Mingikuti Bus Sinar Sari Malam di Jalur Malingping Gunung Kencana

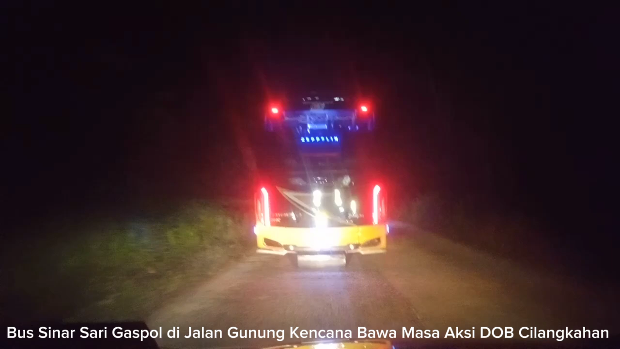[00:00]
Ya guys, kita mengikuti trip bareng bis pariwisata Saya tidak yakin ini sinar syari atau bukan ya Hino RK Jet Gunung Mas Jepelin bodinya Membawa masa aksi Keistana Negara Jakarta itu untuk Menuntut Pembentukan Kabupaten Silangkahan Ya,